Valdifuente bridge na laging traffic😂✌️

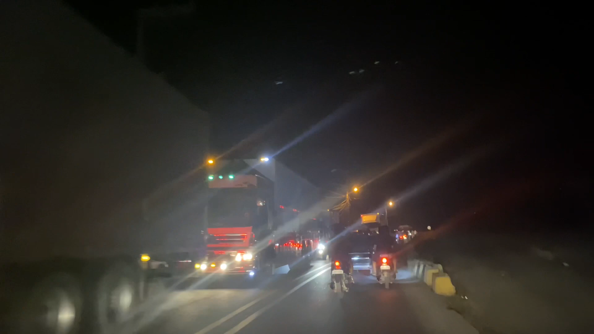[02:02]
normal lang po yan Dito sa Tulay ng Baldi Puente
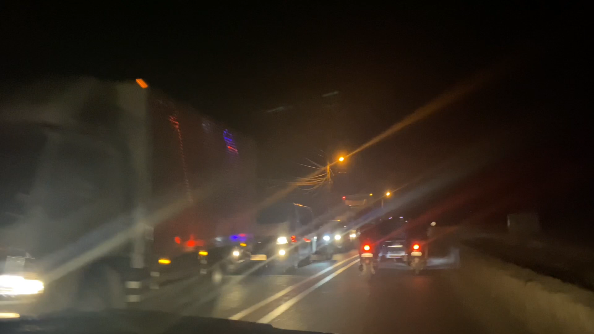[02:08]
Umaga Tanghali Gabi Laging traffic Kaya pag may lakad ka ng Meron kang appointment ng mga bandang 7 sa umaga Kaya kailan Madaling araw pa lang Alas 4 pa lang Malis ka na ng bahay Laging ganyan Normal lang dito yan Ito nyo Gabi na o Mga oras na 7 Maging 8 na Traffic pa rin Hanggang may miya pa yan
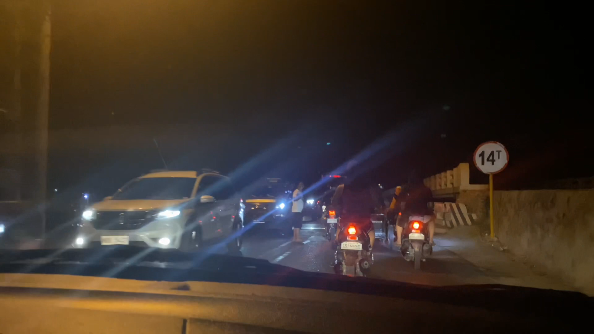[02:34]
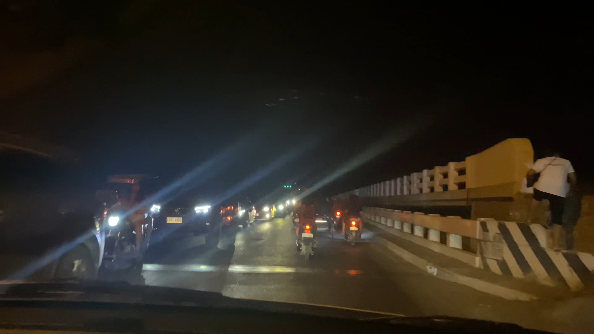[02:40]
Tulay ng Baldi Puente Laging traffic Bulbul na traffic Bulbul na traffic Para na tayong Manila Maganda-ganda pa ito Tumatakbo pa yung sasakyan
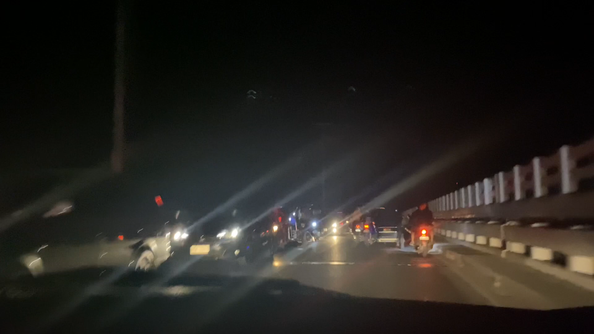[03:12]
Araw gabi yan Traffic sila o Tulay ng Baldi Puente Kahit umaga yan pag nagpapay kami Nagdadaan kami dito Traffic Tapos marami pa yung mga pasawa Nagka-counterflow Pag umamang kami Bibilin ko unang-una Helicopter
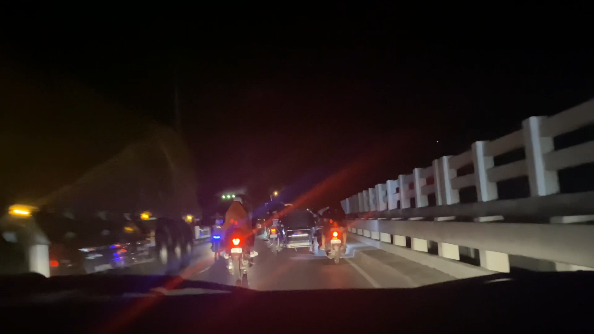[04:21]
Yun yung kabilang tulay ng Baldi Puente Ginagawa pa lang Hindi pa ma-i-open Kailan pa kaya ma-open yan Magiging two-way na ito Two-way ng tulay ng Baldi Puente Baldi Puente Bridge Parang ang dami kong sinabing Baldi Puente sa vlog ko na ito
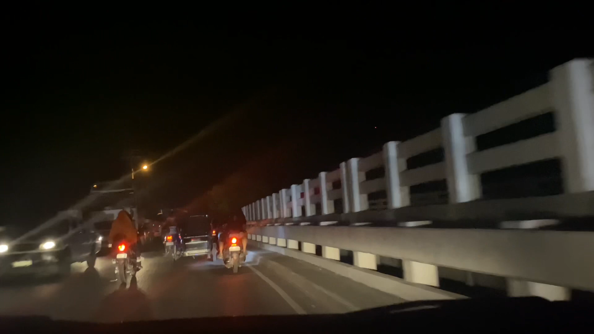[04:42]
Malayo traffic yan Hanggang doon sa ano yan Na? Muñoz Grabe naman sa Munoz Andan doon lang Sa may gawin ng ano doon Mayap-yap doon Yung, oops
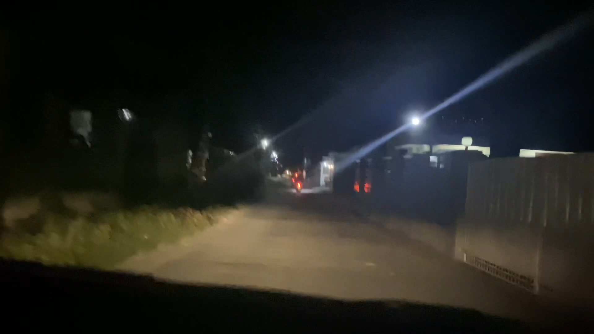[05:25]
Wala na kami sa traffic Bye bye
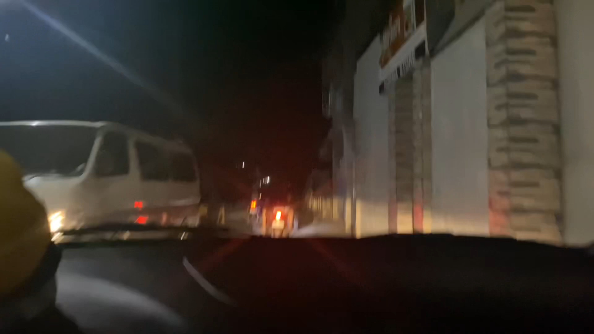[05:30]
Meron pa rin yata traffic Eh wala na Nakaalis na kami sa traffic